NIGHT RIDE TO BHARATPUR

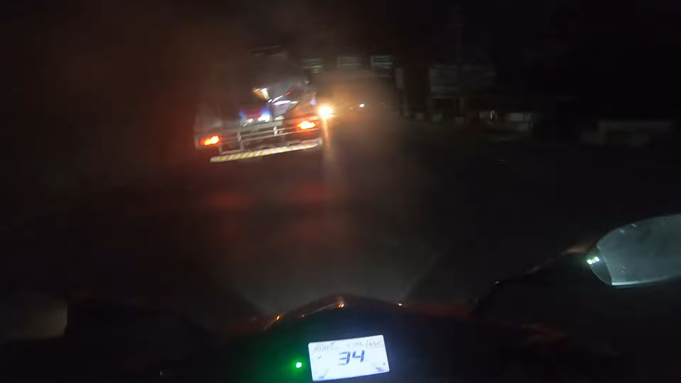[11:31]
क्या बोले वे गोल घुम्ती आयो रे, गोल घुम्ती आयो रे, यता यता जानु मिल्छ
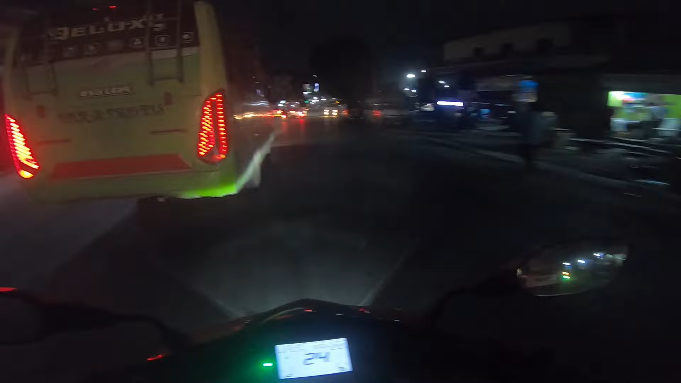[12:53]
पोखरा बस पार्क कति यताबाट लिएर आएको यो सयो सयो झिलिमिली छ त
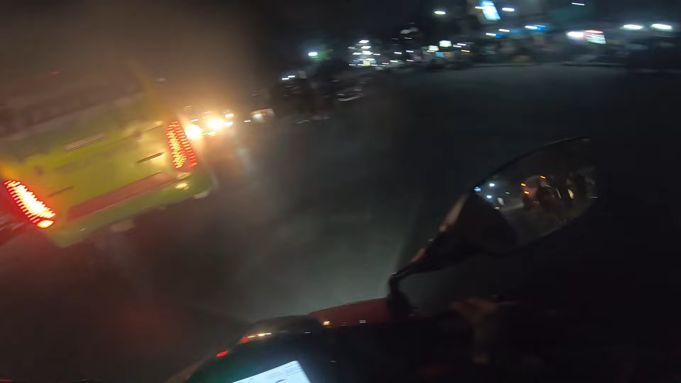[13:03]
ए
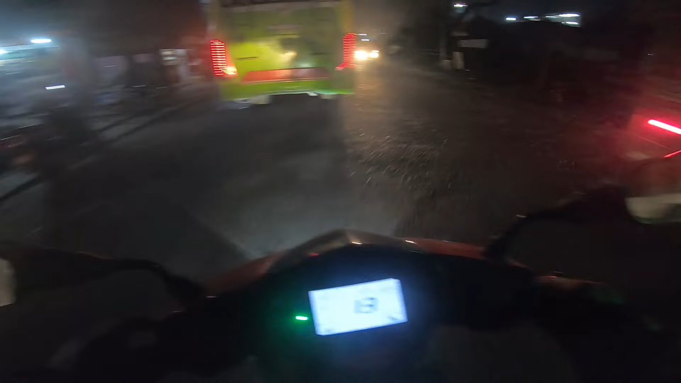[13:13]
बफमोमो हाउस त बन्द भइसकेछ हौ, के पऱ्यो कि यहाँ मेरो किरा पऱ्यो क्या हो हेलमेटभित्र, त्यही भएर
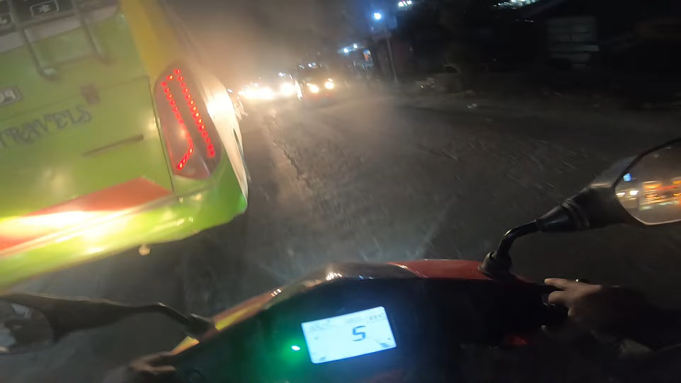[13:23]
हामीको टेन्सन हो क्या अरे, त्यो गाडीले पुरै छेक्दियो अगाडि त यस्तो खाली रहेछ केही नदेखिने भने त्यसलाई उछिनिदिएको त बल्ल फेरि हिँड्न पाएँ नि त, आमामा नारायण घाट बजार
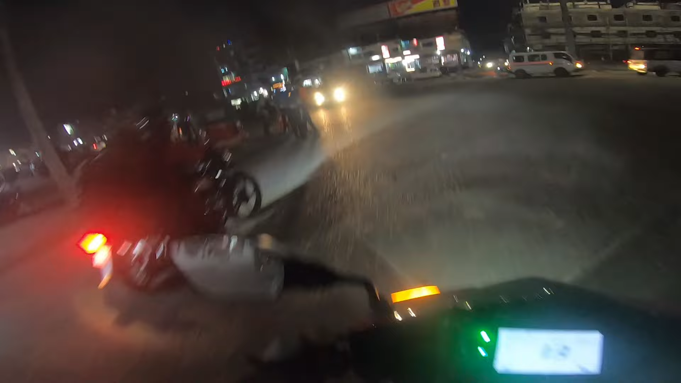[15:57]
ओए के को चिट काट्यो, ल यहाँ हेर्दाखेरि काठमाडौँ जस्तै छ नि फेरि, ए डबल हाइवे है, ठुला ठुला बिल्डिङ, हल्का फुल्का भयो भने चलपल बवाल छ नि यताखेरि है, अझ अगाडि बवाल छ। ओए पहिला पहिला सोचेरै पछाडि
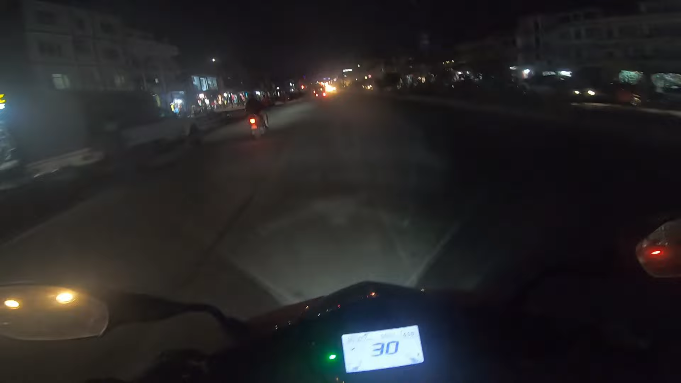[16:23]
बनाउनेहरूलाई फाइदा भयो कि, नयाँ बाठो भएर अगाडि अगाडि बनाउनेहरूको त सब भत्के अझ, यहाँको अझै साँगुरो भएछ बाटो, सो त्यही भएर अझै ठुलो गराउँदैछु। ठिक छ के, ठिक छ, यस्तो त ठिकै हो, तर के भएछ, चिट हान्न लाग्यो क्या,
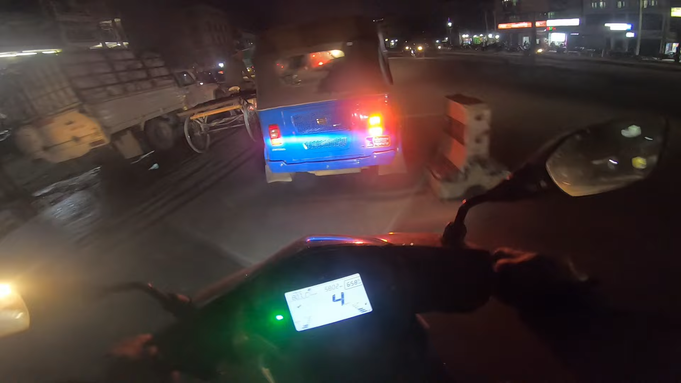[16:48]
के हो र पारा, ले ले हिरेक अङ्कल, यहाँबाट भित्र सिधै हो, ल के ल। ओए उताको बाटो त टोटल्ली बन्द भएछ, ए यानी यस्तो सुरु भइहाल्यो र सर र सरङ्कोटको सिरेमा,
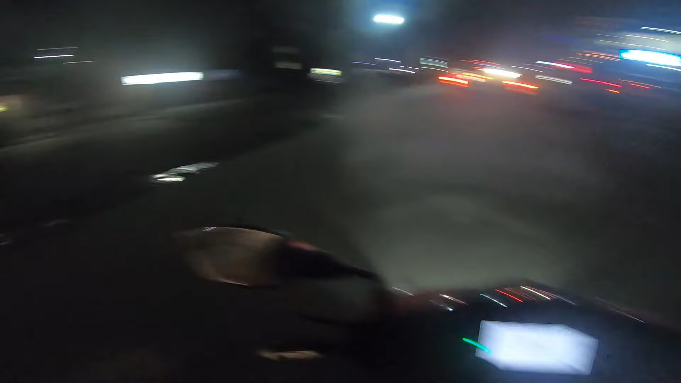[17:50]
यता पनि दामी नै हो नि ठाउँ त, होइन त, जय जय किदार चे बोए, यो हेर न रोयल सेन्चुरी। सिजी ल्यान्ड यहाँबाट टक्क लाएर यहाँबाट भित्र जाने,
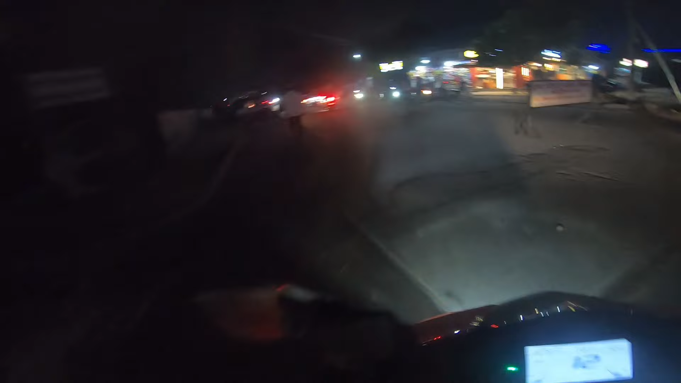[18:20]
फलफुल कहाँ किन्ने हो त पारे, हामीले कहाँ पारे, ओ ओ
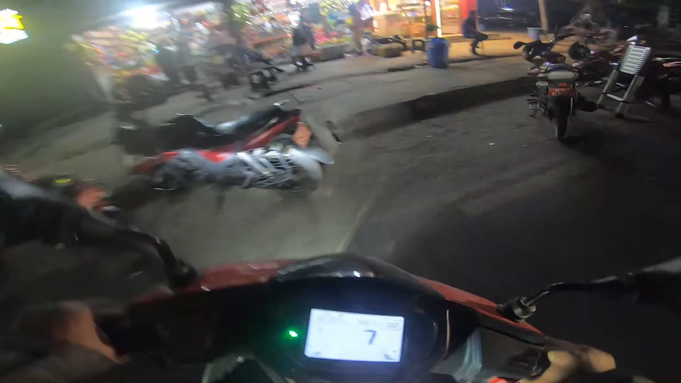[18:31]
ओ ओ के हो, मुन नै मान्दैन त, यहाँ हल्का फलफुल किन्ने रे क्या,